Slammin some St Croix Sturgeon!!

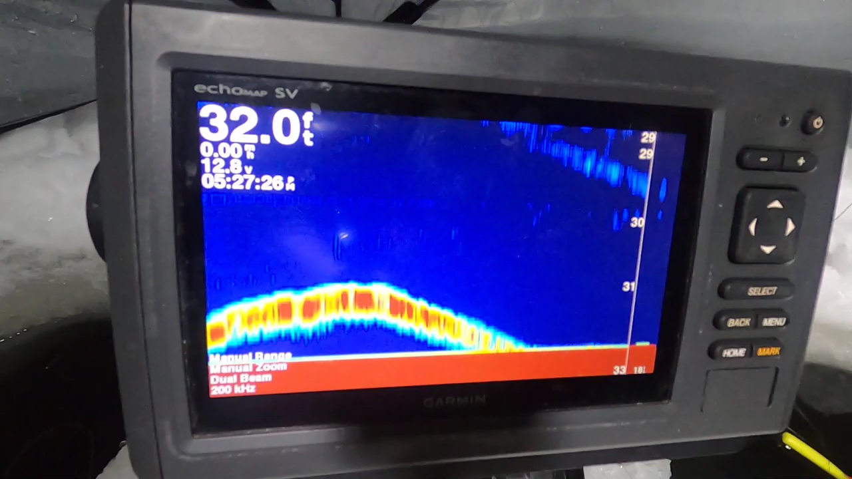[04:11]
On screen: depth 32.0 ft
32 feet of water got the garmin set at bottom lock bottom five feet see
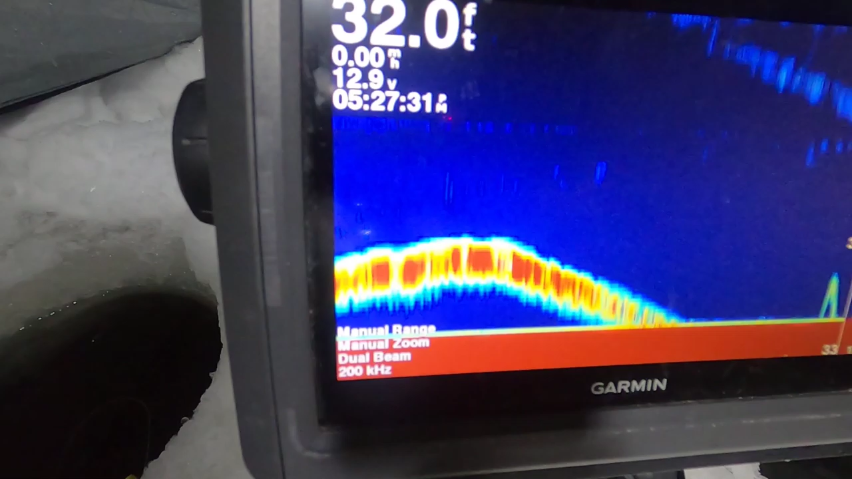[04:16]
On screen: depth 32.0 ft
something came through there I don't think that was a sturgeon but we just keep it set at the bottom five
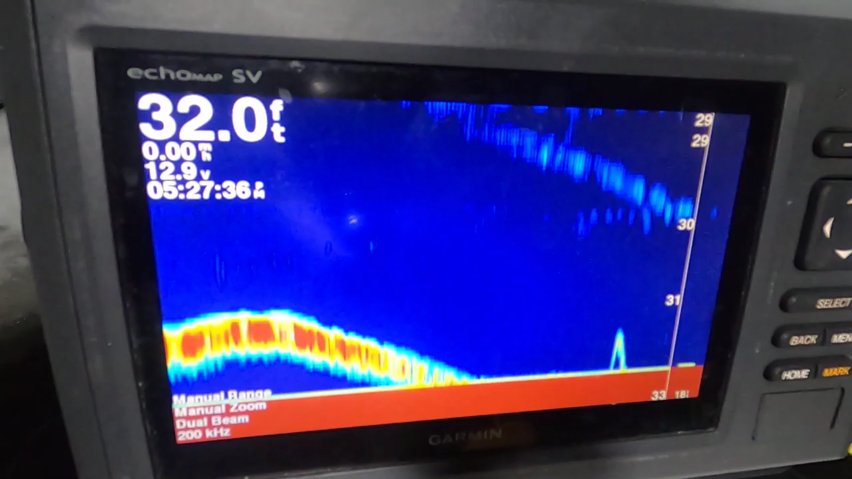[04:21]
On screen: depth 32.0 ft
feet because then we know exactly something's coming through you can see John's lifting up right there with his bait
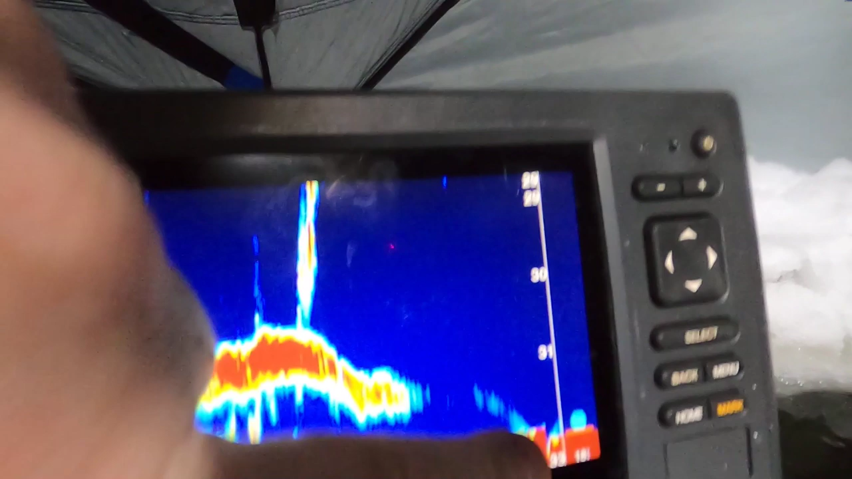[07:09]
yeah we did that was it it literally on the on the sonar here pull your transducer it came up like up to here i'm on it
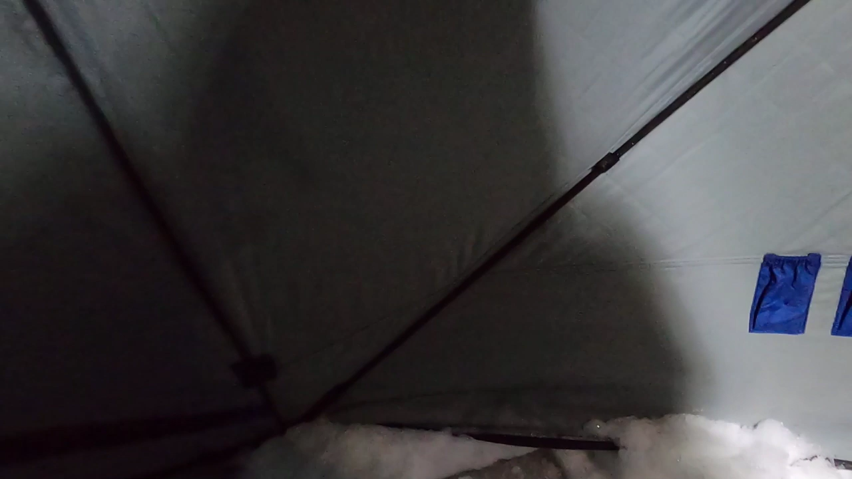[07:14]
this could be a big fish because like i say the sonar the sonar came
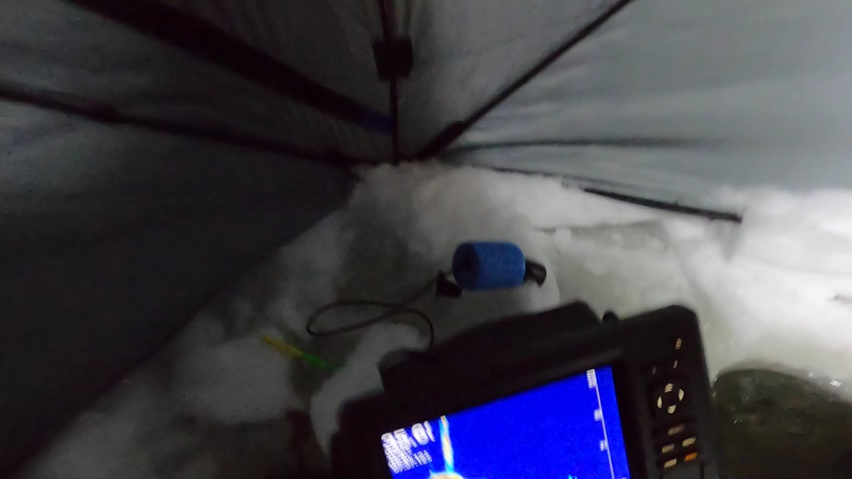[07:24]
up what two feet yeah it was big on the sonar
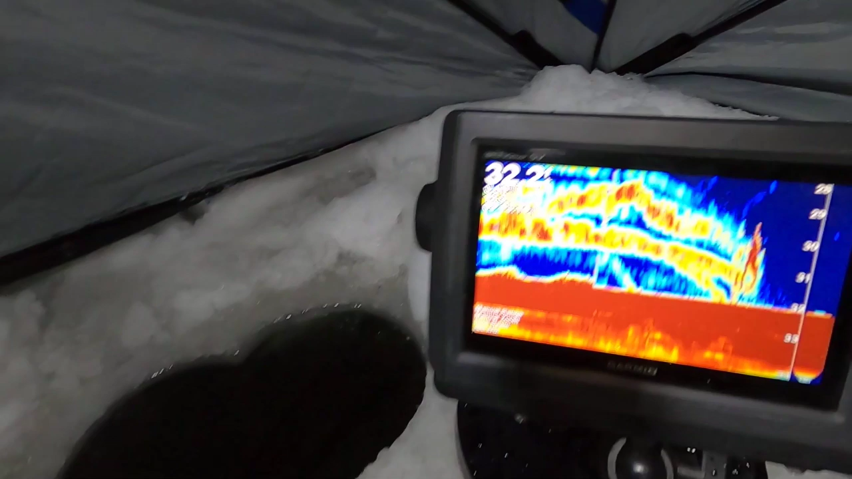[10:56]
uh john said john said heads up so i'm looking around looking around i look here my bobber's under
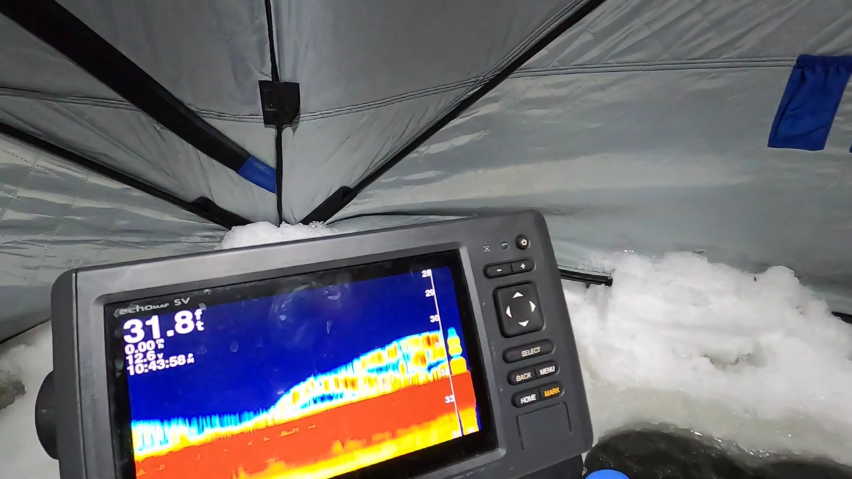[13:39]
On screen: depth 31.8 ft
bottom starts growing yeah who knows those look like puppies though yeah
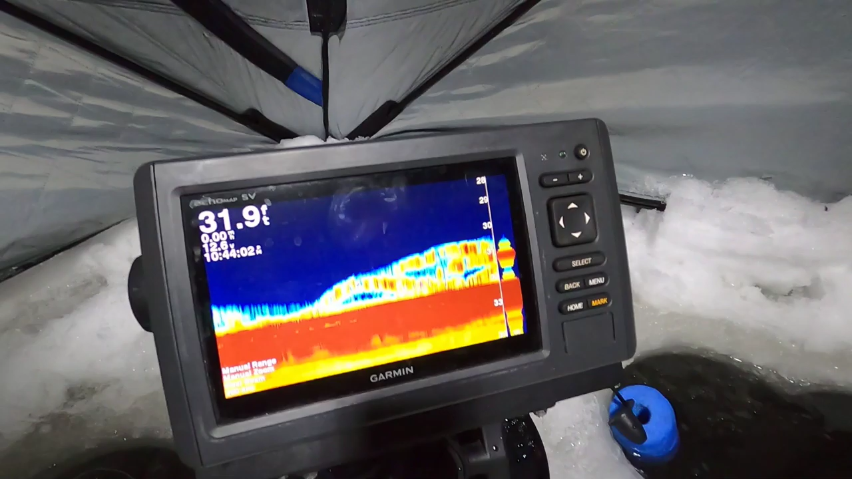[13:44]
when you see this uh you see the separation down here
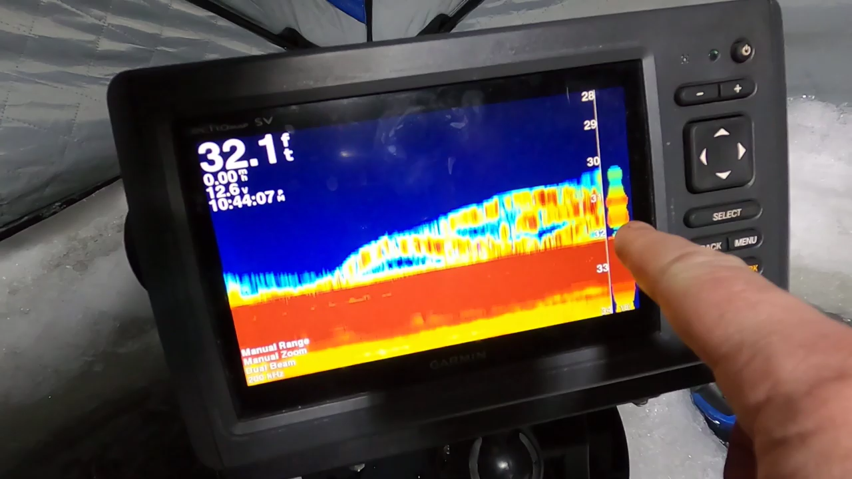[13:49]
On screen: depth 32.1 ft
kind of comes up and then you see the yellow below it it's usually a puppy these are probably mud puppies right here